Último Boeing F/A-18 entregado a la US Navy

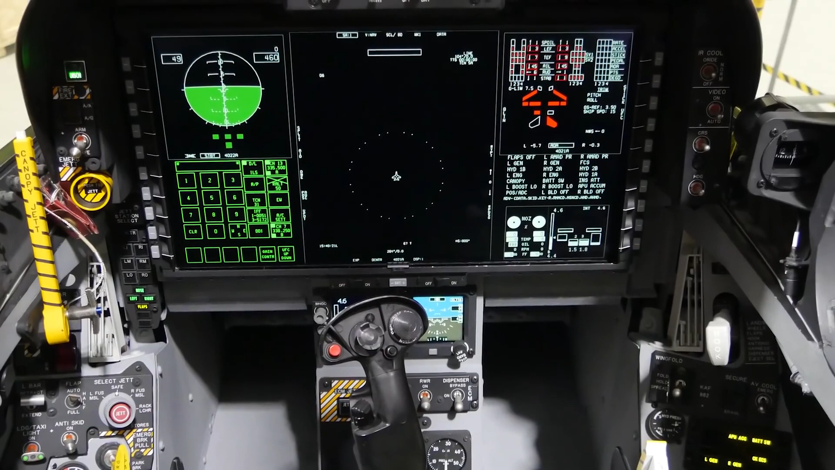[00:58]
a touch screen that allows the pilot to interact with the aircraft more efficiently. We also are bringing on a new data link system so we can communicate with other aircraft and other ground stations.